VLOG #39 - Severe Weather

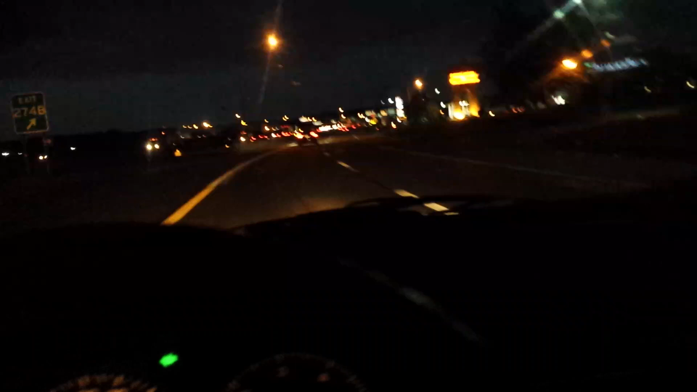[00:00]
What's up everybody and welcome back to another driving vlog. I wasn't really planning on doing it today, but we've got a severe thunderstorm that is moving parallel to the highway that I take to work. So I figured we would just kind of follow along with it. I'm going to move the camera to the left so you can see.
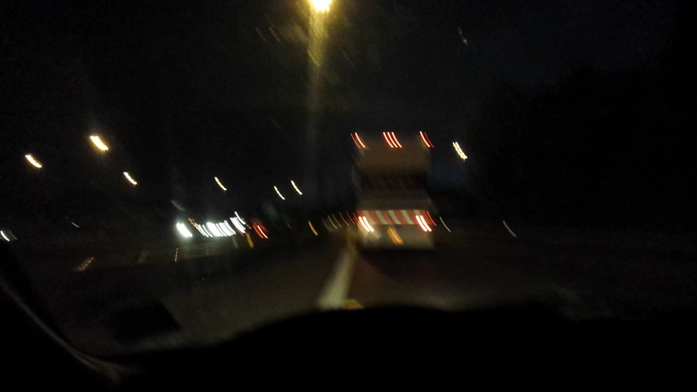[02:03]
I wouldn't cry if it got hail on it. I don't know what that truck is, or I think it's a tour bus in front of us, or some kind of, no, it's a truck. I don't know what that is. P-E-T-C-T. Who knows? So this is the 270 interchange. As you can see, that's Highway 270 down there. We're getting on it now. We're going to be heading north, and north will be heading into the rain-free base of the storm if it does have one. It's just one giant cell over at St.
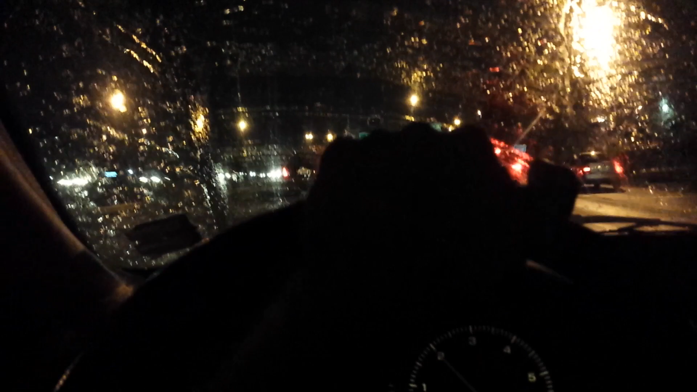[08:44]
We're not getting dumped on, like, earth-shattering hail or anything. So, that's always cool. That's Highway 40 there. You guys kind of know that from seeing my one driving vlog. Off that way. I'm just going to point the camera this way. Again, just because the camera's pointing a certain way doesn't mean I'm looking that way. I was just trying to see if there's any more lightning off to the side. And I suppose there is not. So, let's put our wipers on low for now. So, yeah, this is part of the job.
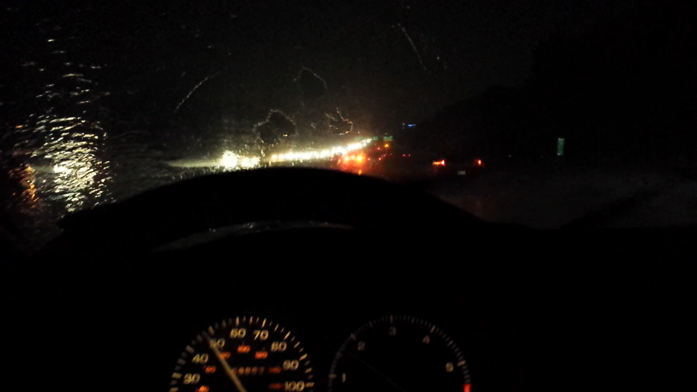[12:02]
Wipers are in overdrive. We're getting dumped on. Goats to love it. Just watching the center lines and everybody's hitting the brakes and being retarded. That's how people in St.
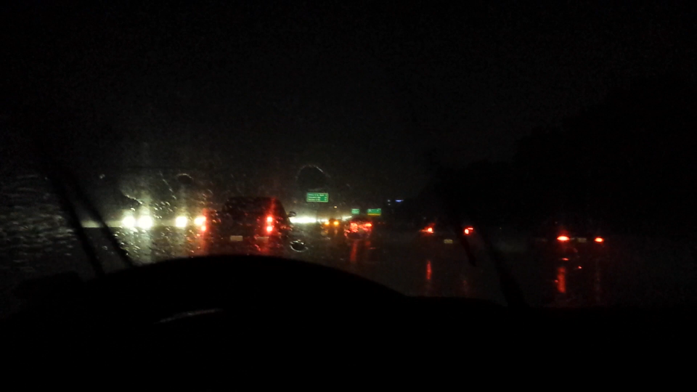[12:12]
Louis drive. Well, guys, I hope you enjoyed the vlog really quick. I'm going to jump off here and drive the car because now we're in quite a bit of water and I need to have both hands on the wheel. So, thanks, guys, for everything. We just keep growing and climbing every day. It's insane. And I look forward to talking to all you guys down in the comments. So, I'll see you guys then. Take care.